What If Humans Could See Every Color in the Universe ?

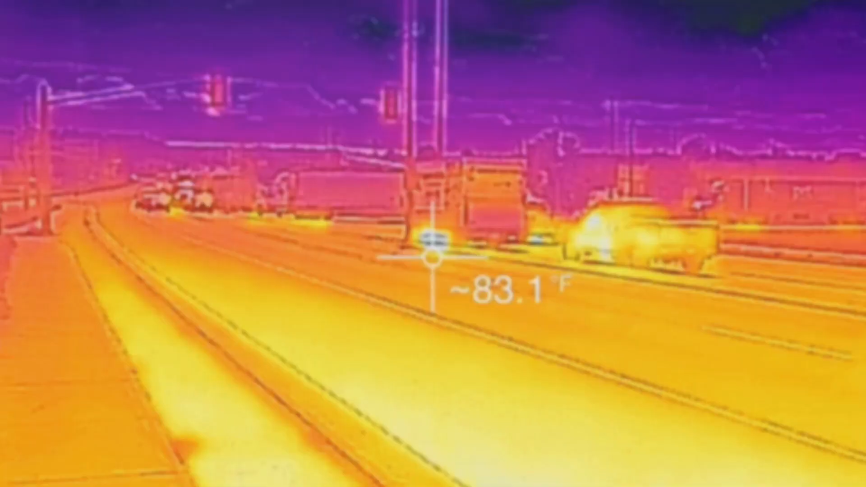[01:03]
On screen: spot 83.1°F
Beyond the familiar red lies a world of infrared radiation where heat becomes visible.